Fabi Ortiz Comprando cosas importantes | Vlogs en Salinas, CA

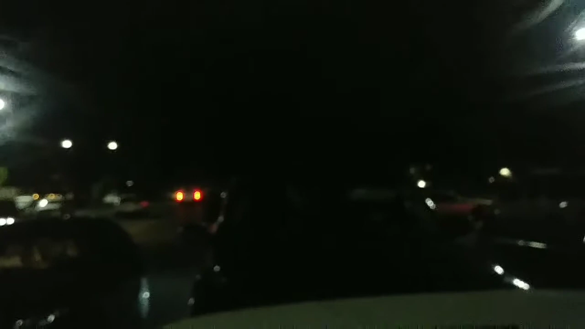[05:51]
Pues that was not the moon on me, actually. Estaba grabando para allá la noche, pero no se mira tanto. Como pueden ver, pues está oscuro.
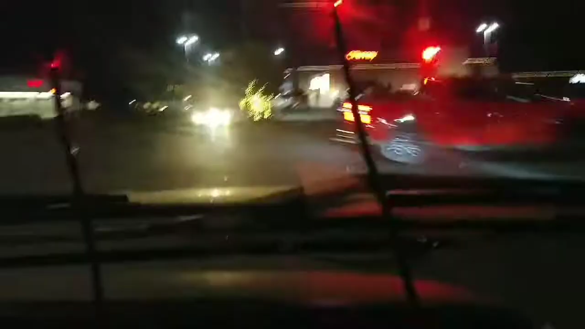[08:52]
Pues sí está bonito. Antes ponían más árboles, ahorita, bueno, esperamos que pongan más luces. Porque todavía no es Navidad, apenas va a ser Halloween. Yep.
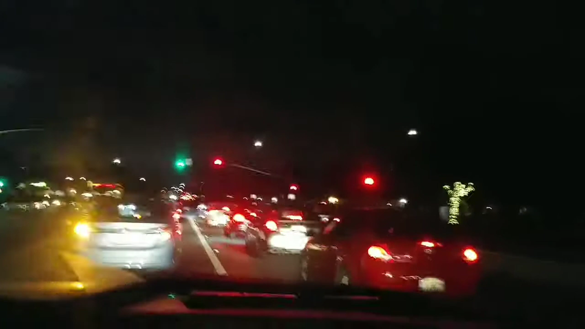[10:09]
pero han atropellado a varias gente porque es que esta calle está muy grande para cruzarse, y pues los carros vienen a 35 o a veces pues más, ¿verdad? Y la gente no se fija, solamente se pasa, piensan que los carros se van a parar y pues los carros ni siquiera los ven. Bueno, las personas no los ven. ¿Estás fast? Ah, no, pues 35, ¿no? ¿Verdad? Pero ya, yeah, aquí están los bancos, aquí está el Chase.
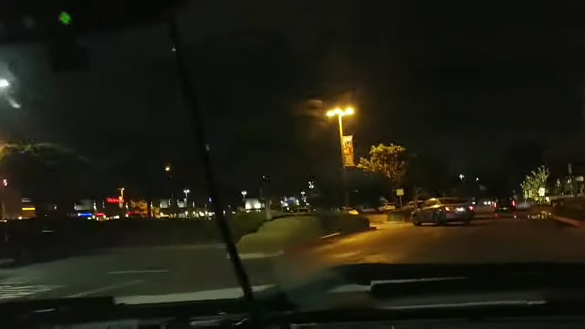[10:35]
Yup. Oh, mira, acá también ya pusieron en los arbolitos, It's so bouncy.
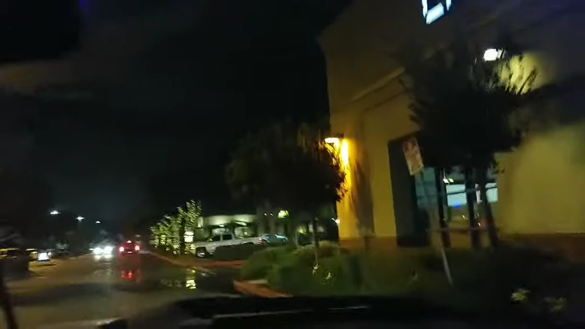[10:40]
Ya pusieron las luces ahí, yeah. Estos arbolitos también. Olive Garden. Oh, sí, ya vinimos ahí.
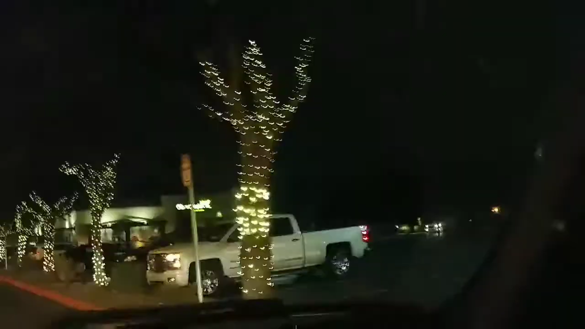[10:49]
Nada más que no les hicimos vlog. Sí, estoy hablando de las luces de los árboles.
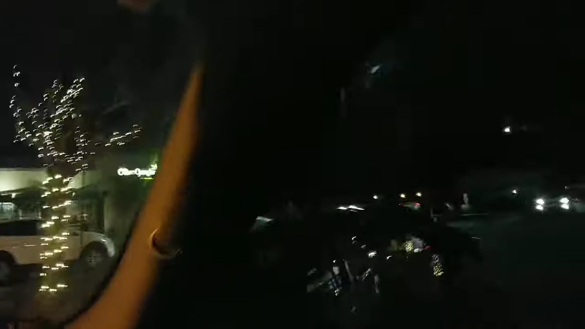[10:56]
It looks so cool. Y acá vamos a ir a la Safeway, que está justamente enfrente.
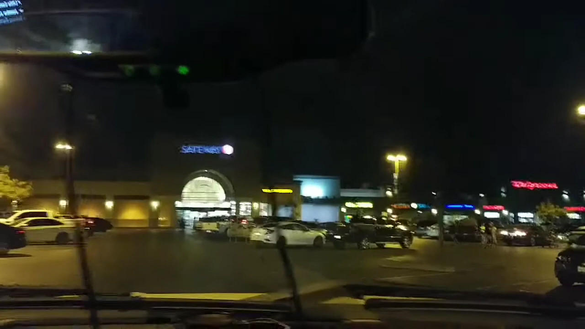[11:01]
Hoy tienen West Fargo adentro. A ver, no me voy a parquear. Espero que haya uno cerca. Like, where is it?